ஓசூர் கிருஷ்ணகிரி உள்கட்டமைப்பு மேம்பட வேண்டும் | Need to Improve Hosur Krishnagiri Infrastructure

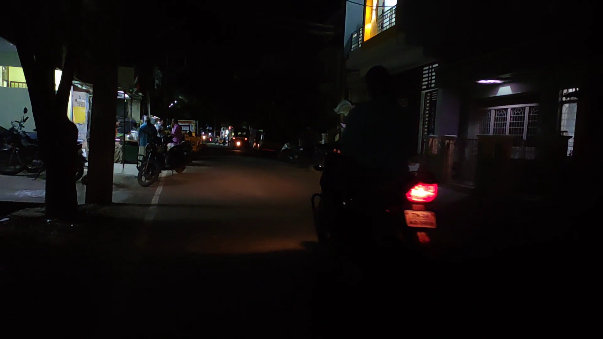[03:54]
அண்ட் அதே மாதிரி நேஷனல் ஹைவேஸையும் சிட்டியும் கனெக்ட் பண்ணுற சாலையிலையும் ஒரு சில இடங்களில் ஸ்ட்ரீட் லைட்ஸ் ஒர்க் ஆகிறது கிடையாது.